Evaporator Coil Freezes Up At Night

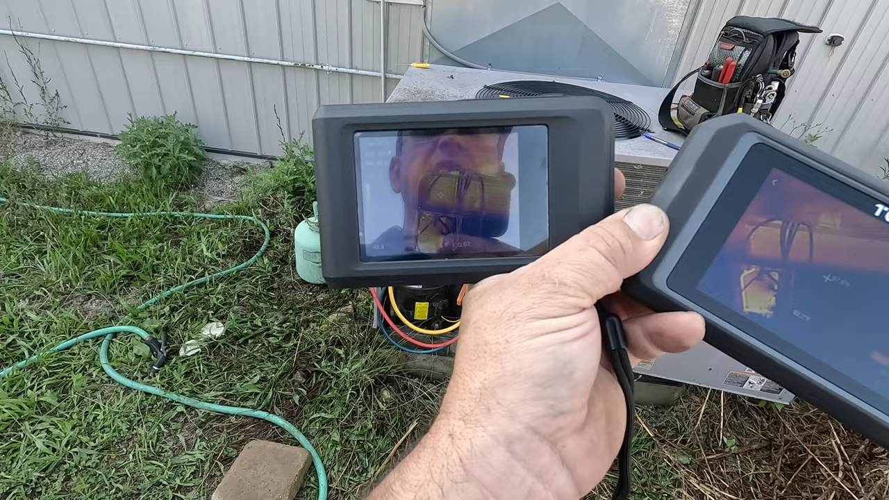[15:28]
Center is 95. Go to the center there, 94 point, 95.9.